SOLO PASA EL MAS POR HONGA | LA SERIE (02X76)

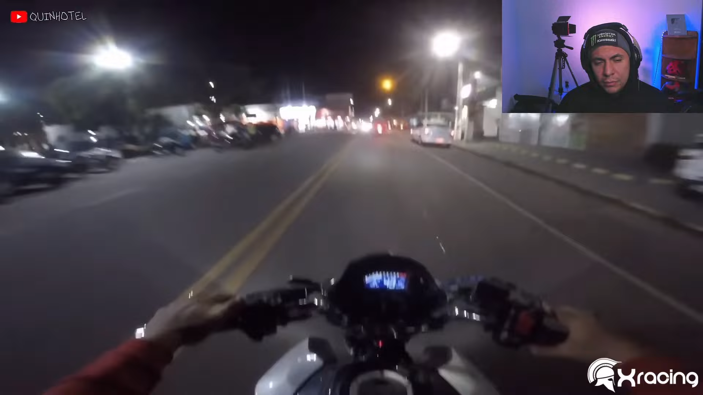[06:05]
Nosotros queremos grabar, hermano ¡Hacán! ¡Hacán! ¡Hacán rojo, han rojo! ¡Tenía el quino puesto para el otro lado!